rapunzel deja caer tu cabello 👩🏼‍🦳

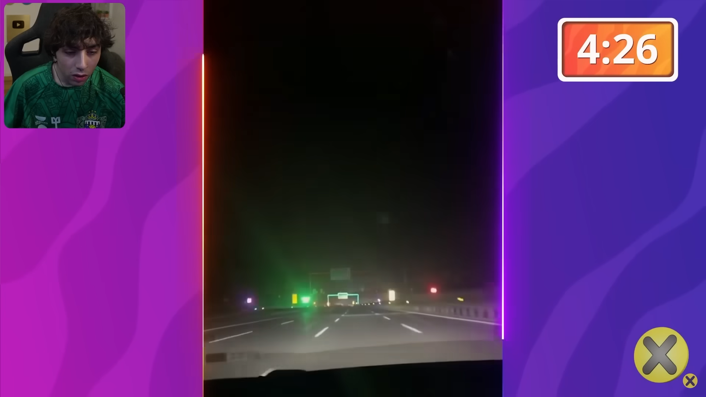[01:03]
En Don China iluminan el cielo con lásers de colores para evitar que los conductores se queden dormidos Parece que conduces...